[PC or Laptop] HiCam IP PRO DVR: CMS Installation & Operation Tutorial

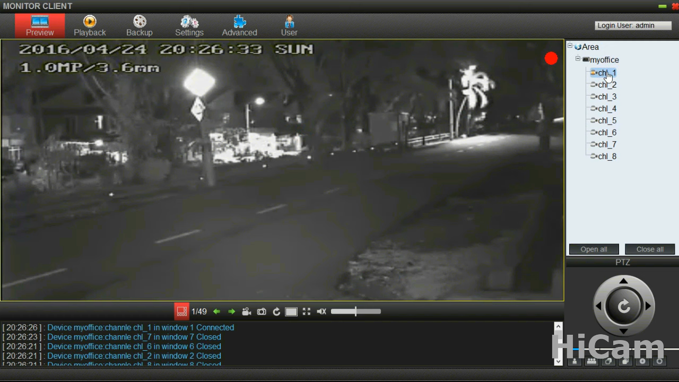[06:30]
besides we also please right click on the specific channel and you will be able to switch the stream there's you will able to switch it to hd stream for killer image yep so it's killer right and we'll click we change it to normal stream yeah but which is smoother okay